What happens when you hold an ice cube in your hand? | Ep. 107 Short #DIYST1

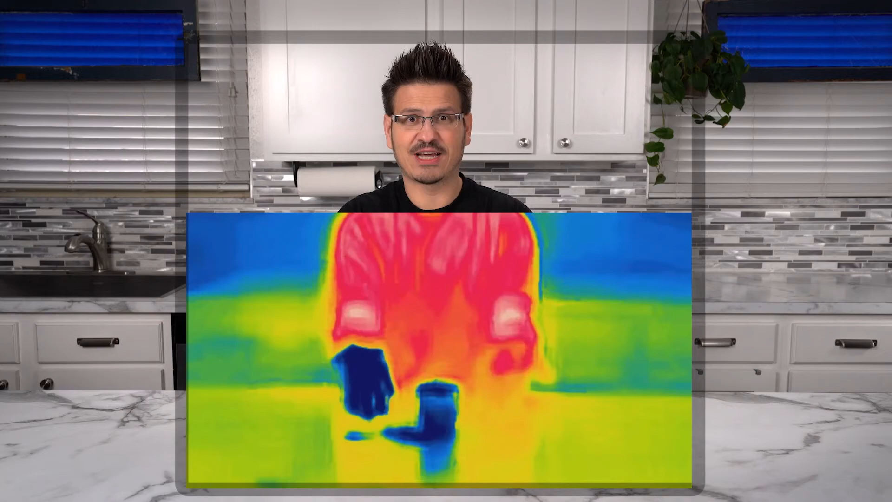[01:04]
My right hand is so cold from holding that ice, and you can see on the thermal camera that it's actually a much darker color.
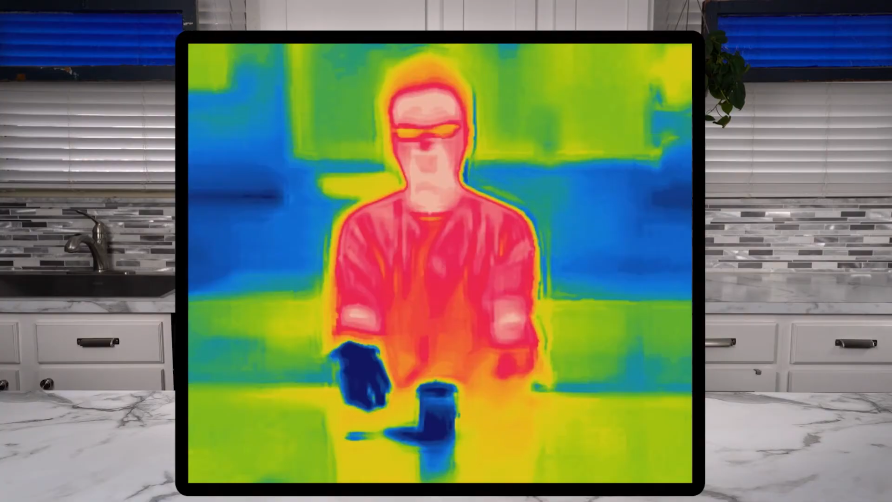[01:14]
It's dark blue, and that's an indicator that it has a much lower temperature. That's what we're doing today. We're talking ice.